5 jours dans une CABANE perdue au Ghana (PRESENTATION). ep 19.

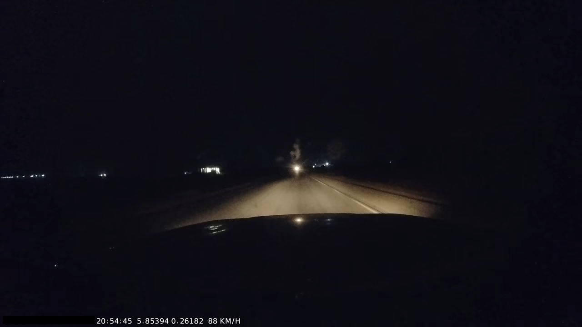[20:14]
On reprend la route, la nuit bien tombée, et ça nous laisse parfois quelques petites surprises.
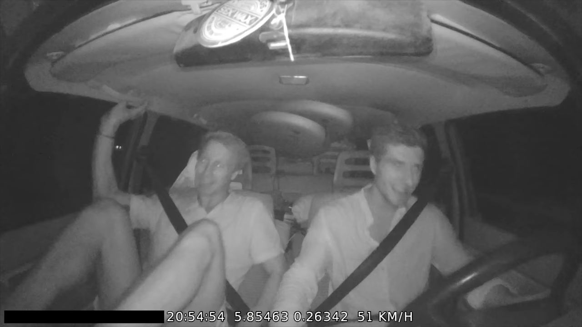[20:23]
Ouais, parfois les casse-vitesse, ils sont bien cachés. Ah mais heureusement qu'ils étaient pas trop gros.
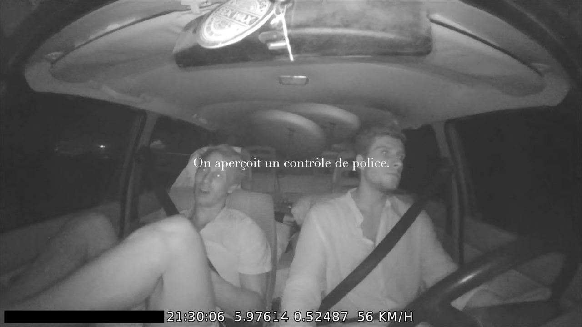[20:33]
Après 12 heures de route en total,
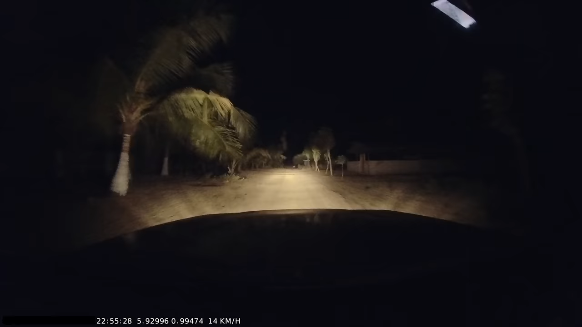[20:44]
on arrive enfin à la plage où il est supposé y avoir du surf. Niveau spot, ça a l'air d'être tendu. On est sur du sable un peu. Ici à droite, peut-être.
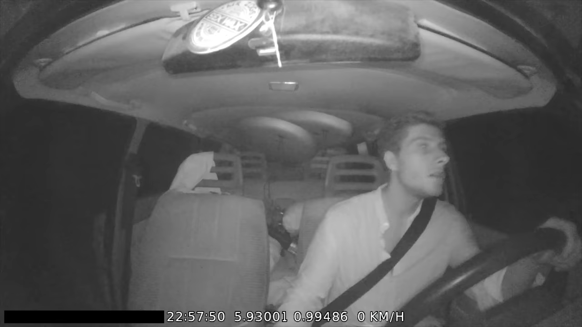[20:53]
Après 12 heures de route, à littéralement 22h58, c'est pas évident d'avoir un esprit vif et surtout l'envie de trouver le spot pour bien dormir.
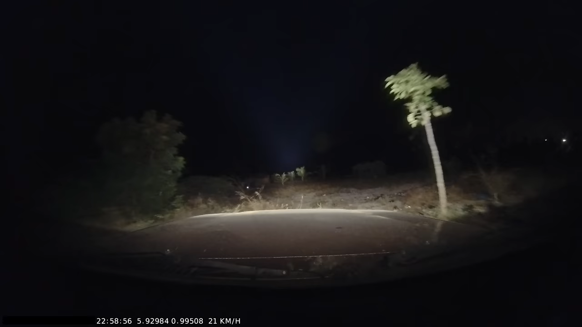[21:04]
On a trouvé le spot, on est en dessous de quelques petits palmiers.